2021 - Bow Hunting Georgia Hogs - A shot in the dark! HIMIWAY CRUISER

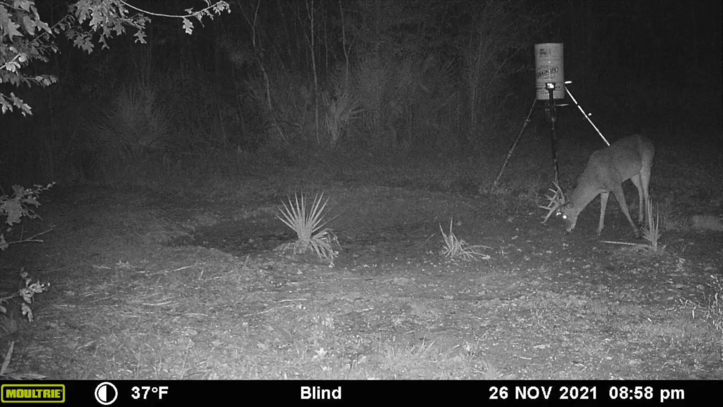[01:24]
Maybe we got a good buck. I'm gonna share that photo on one of our feeders. He's coming in at dark, but maybe he'll cross my path during daylight hours. But he's a good one too.